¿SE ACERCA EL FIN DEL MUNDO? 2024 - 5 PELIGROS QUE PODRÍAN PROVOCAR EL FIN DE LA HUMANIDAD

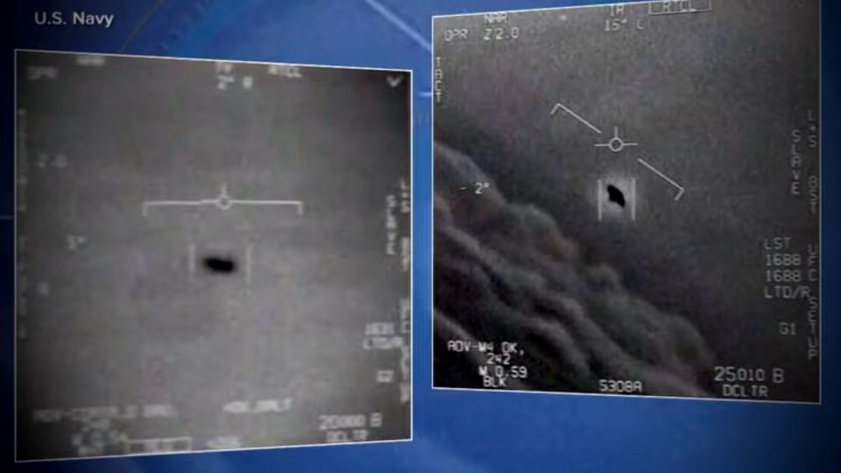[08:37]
Donde podemos apreciar claramente objetos voladores no identificados avistados por pilotos del Ejército de los Estados Unidos.